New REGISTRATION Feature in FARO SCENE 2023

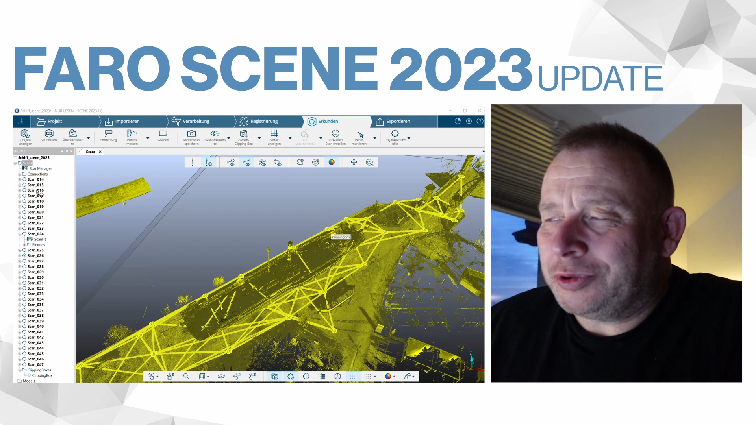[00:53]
between scans and I use an old project. What I can share is one project where I got for two years or one and a half year I got the new premium scanner for testing from Faro and I done a lot of scans.
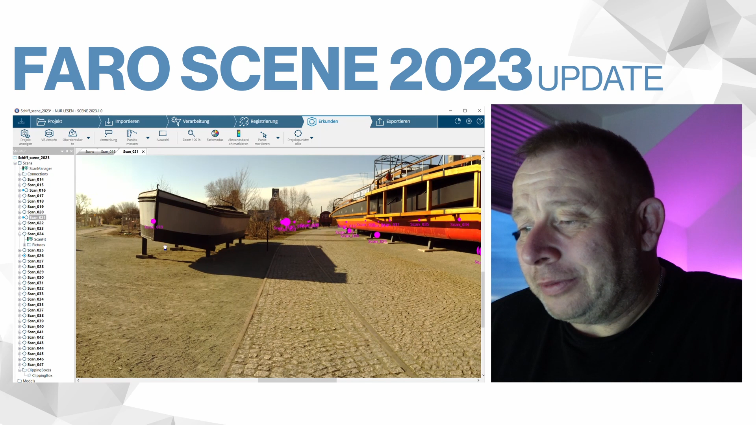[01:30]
and this was not able collecting all scans together. You know I have some scans in the higher position and where we lose scans below the ship and then of both sides
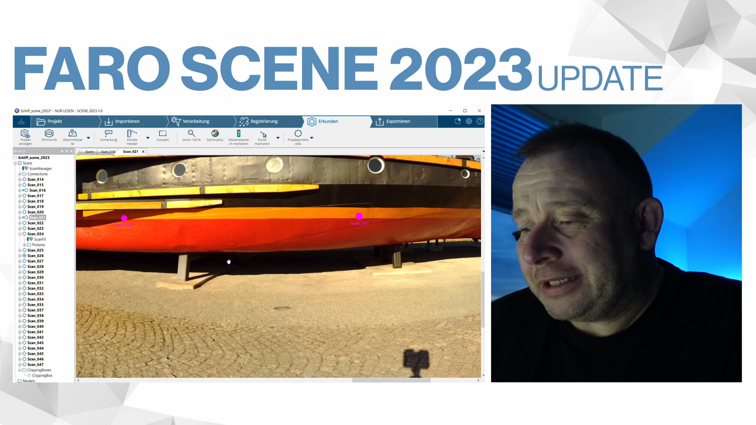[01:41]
and especially on the other sides if we go in the so these two scans I
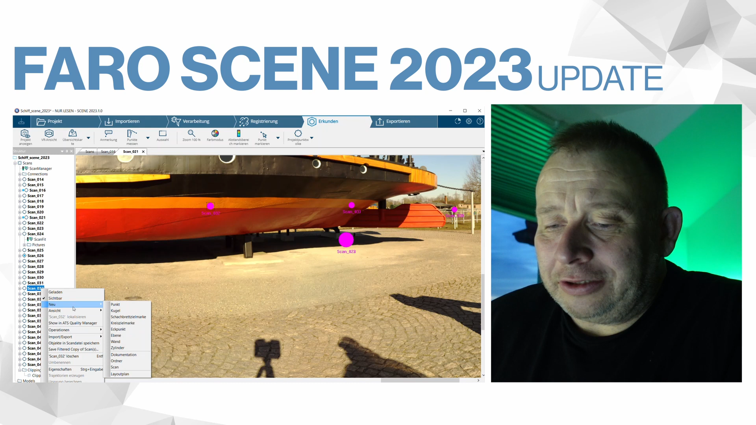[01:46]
don't use any target points for this because I don't have so many time and I have not more checked
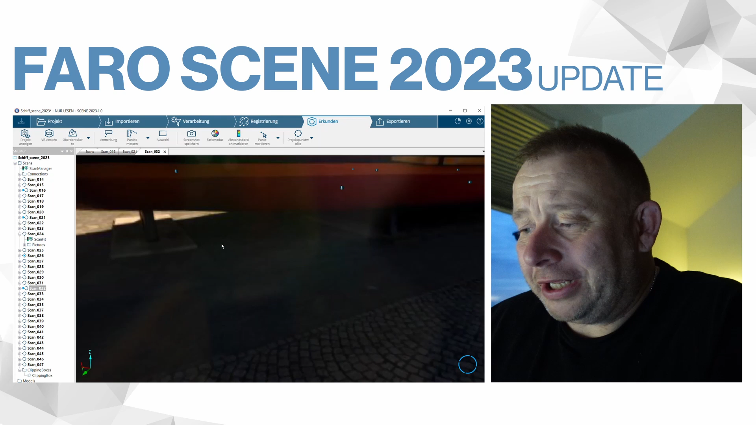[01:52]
these and you see that's not the that's me here and it's not the best area for
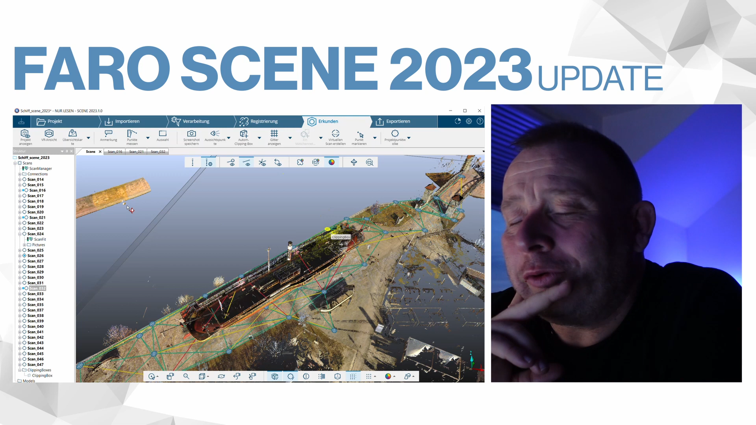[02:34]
I say do an automatic registration he does an automatic registration and then he tells me I'm sorry I'm not able to can fix all your scans there was like four or five scans was missing then I switched and used the top view based registration and moved these four scans on the right position
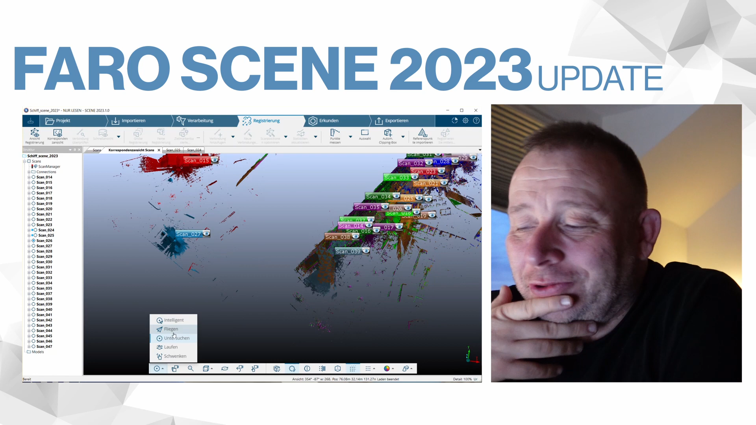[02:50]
not able here to fit inside but it looks very good and now I had the idea maybe there's something wrong with the computer or my workflow process and then I try again to do
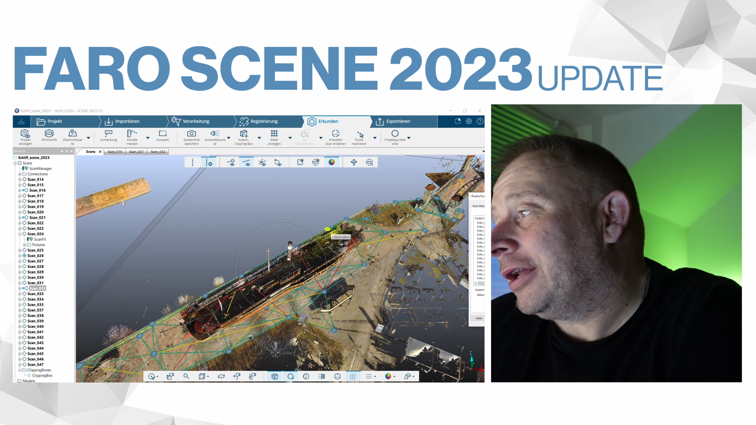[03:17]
I open my scan miniature and I go here to the results and he said in average I have below 2.6 millimeters and 70 below 4 millimeters that's pretty good pretty good result
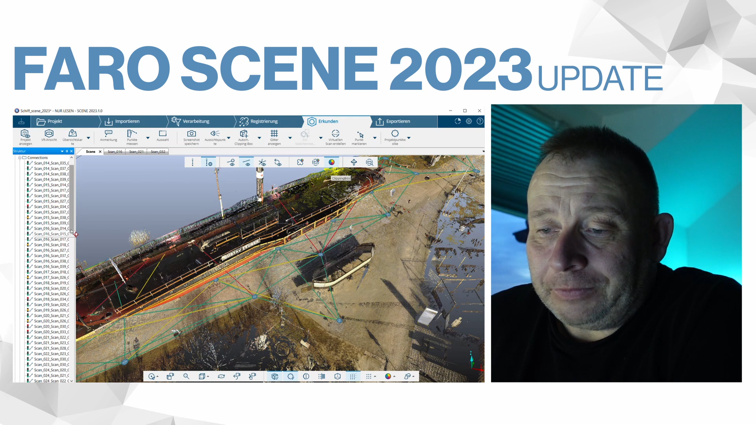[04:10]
shows me where he is connected and give us also like a quality of this connection you see we have like if we go to this scan i think this was the scan maybe 20 or something it's this one 18 to 20 and if i go then 22 the back connection to 21 you see i have here a green connection then i have to the next one because he is below
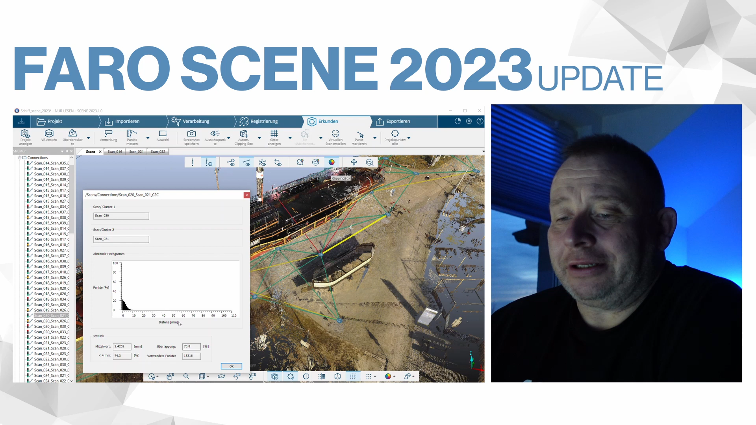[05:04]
overlap is only five percent and if you go to it to this connection and there we say you have an overlap from 70 as i think they overlap and it's pretty uh it's better is something what you need i think some people say you need 40 percent
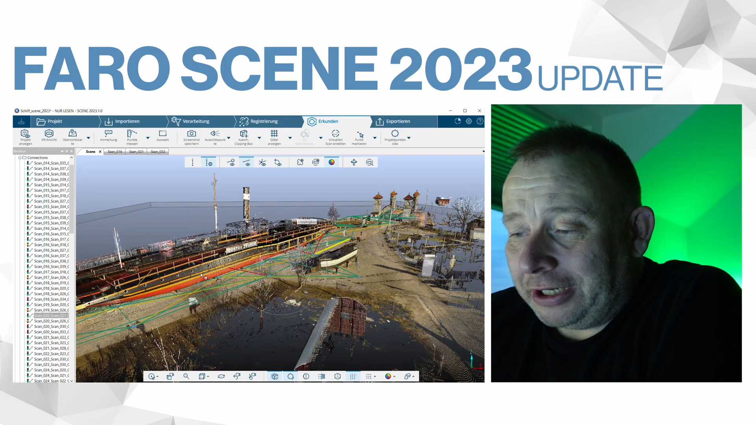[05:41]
and i'm pretty happy with this this is an old ship yeah i think it's a maintenance ship for the for the rivers from the river association and i'm also super
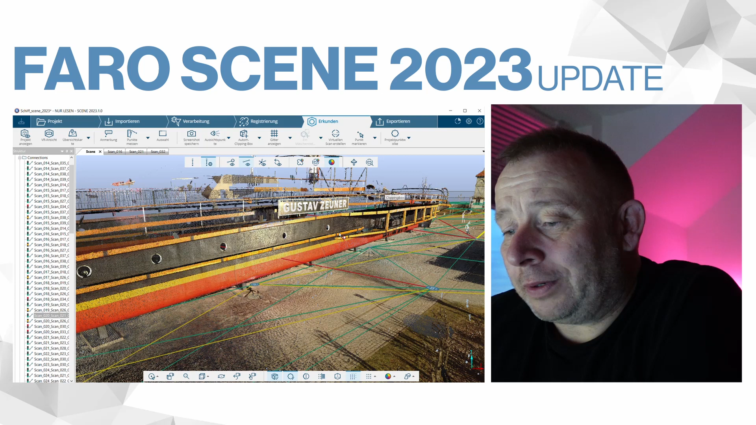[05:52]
amazing how also the quality of this this was a beta version scanner it's uh from the scanner and then on a little bit upwards here
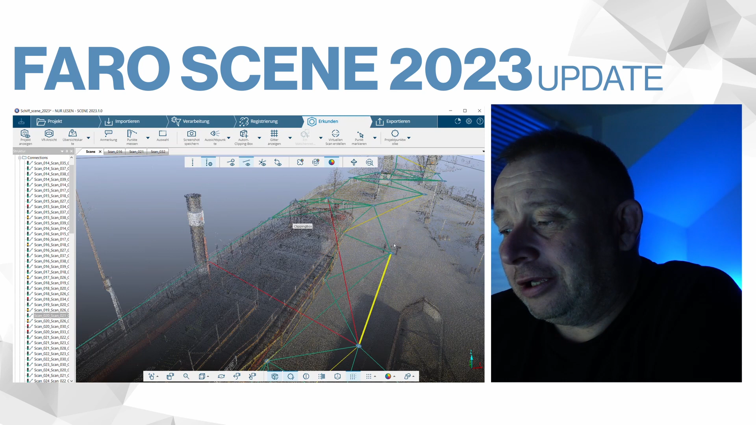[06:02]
there is also a small bridge where you have only a few points with cloud cloud
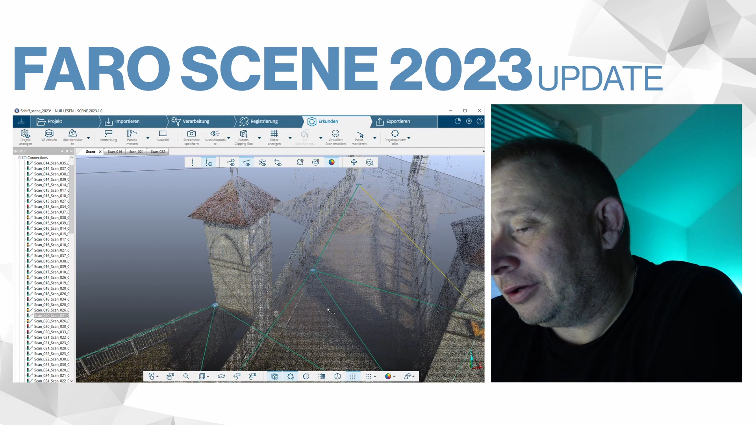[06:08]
based registration but it looks also all fine no double lines here
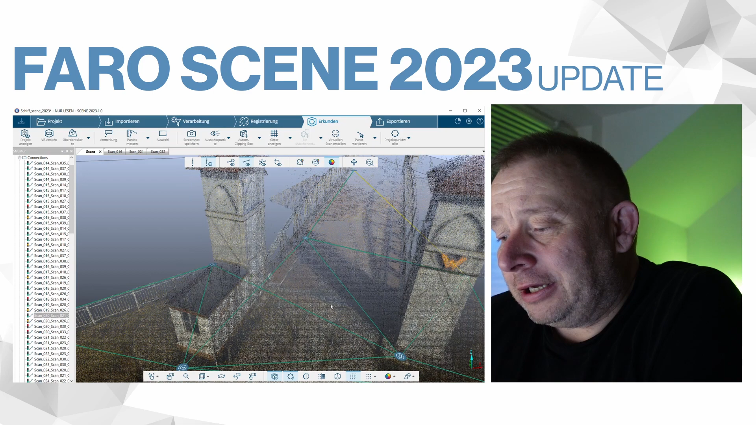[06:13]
everything that's well you can also see it here we have here it's a coffee and here we have the fin structure you don't see any double lines here on these frames here in
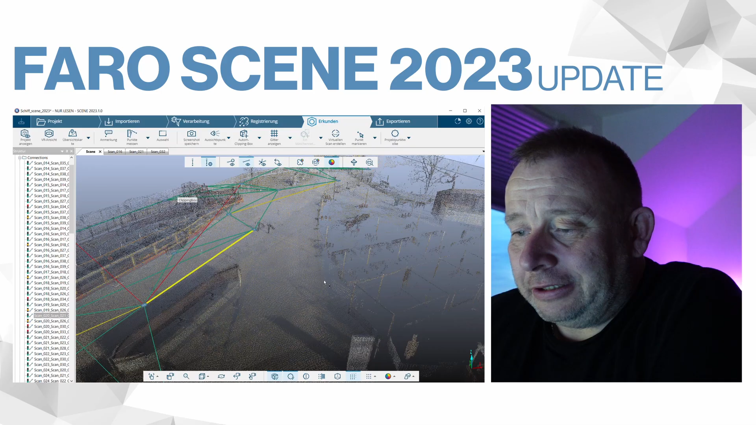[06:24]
this uh area i'm uh totally surprised with these uh new functionality and the improvement in the registration i think it's much better as